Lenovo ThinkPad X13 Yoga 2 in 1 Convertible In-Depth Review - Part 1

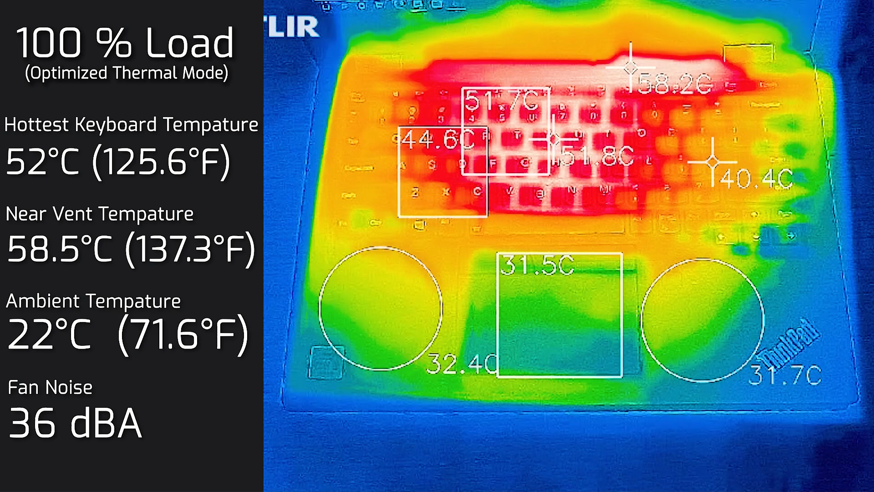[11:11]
And then I'll put the computer at 100% load. And the hottest area of the keyboard measured in at 52 degrees Celsius. And as for the fan noise, it went up to a maximum of 36 decibels. And the fan isn't really a high-pitched wind sound. I also measured the back cover while this computer was at 100% load. And the hottest area measured in at 62.5 degrees Celsius, which is quite hot. So I really wouldn't advise putting this computer while it's on load on your lap.